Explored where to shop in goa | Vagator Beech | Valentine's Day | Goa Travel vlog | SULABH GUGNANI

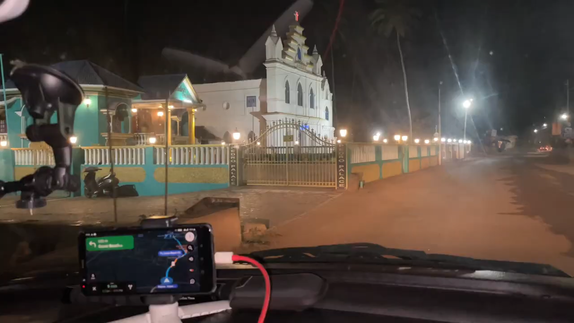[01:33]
गाइस ये देखो, रास्ते में एक आया कोई पैलेस करके है, ये पीरो पैलेस, वेरी नाइस।